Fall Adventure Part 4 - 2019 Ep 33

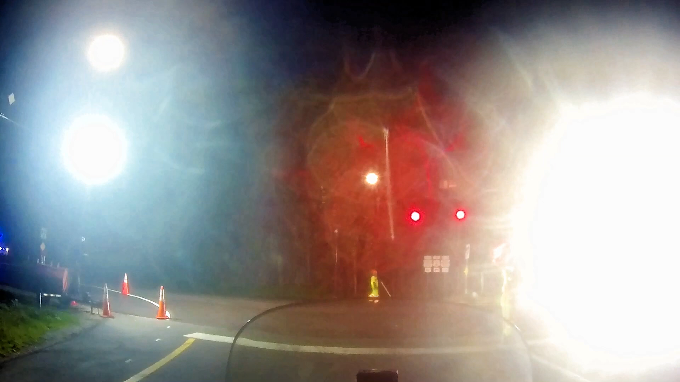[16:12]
Long delays so it's really eating up my my time and I've totally lost any chance of setting up the tent
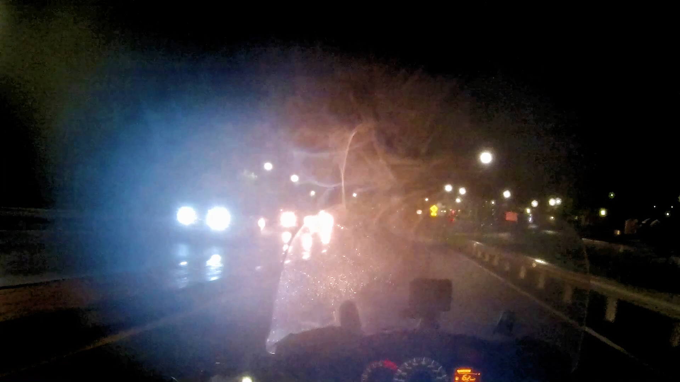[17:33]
Lots and lots of work going on on the highway.
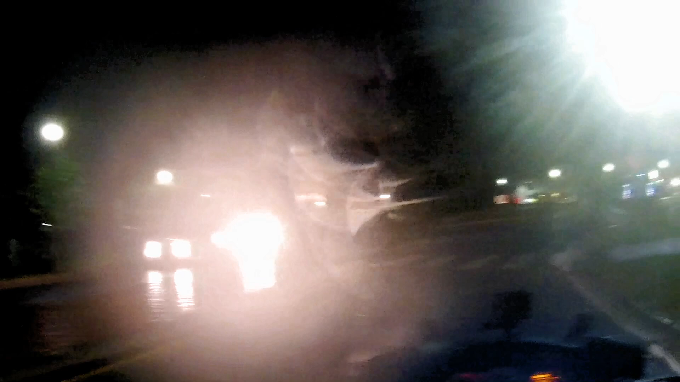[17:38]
GPS leads me through Waterbury